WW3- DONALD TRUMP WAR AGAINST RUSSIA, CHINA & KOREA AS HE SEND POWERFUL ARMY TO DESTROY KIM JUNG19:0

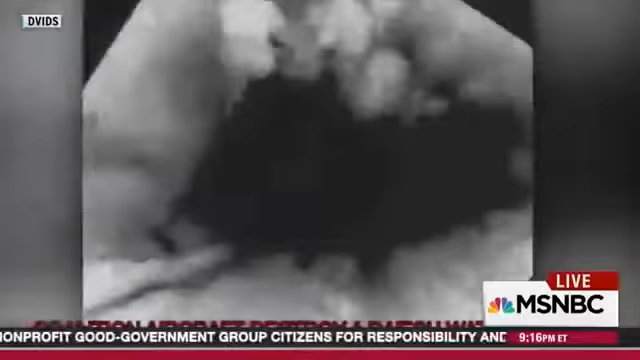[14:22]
forces spent part of the last week blowing up dozens of boats on the Tigris river outside of Mosul to stop ISIS fighters from using those boats to get away from Mosul as Iraqi ground troops continued to clear ISIS out of Mosul.
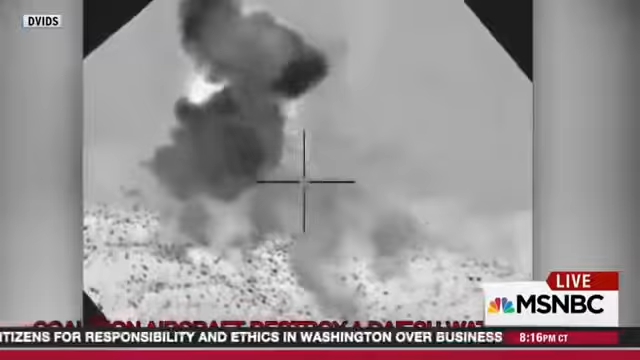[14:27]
There are 5,000-plus U.S.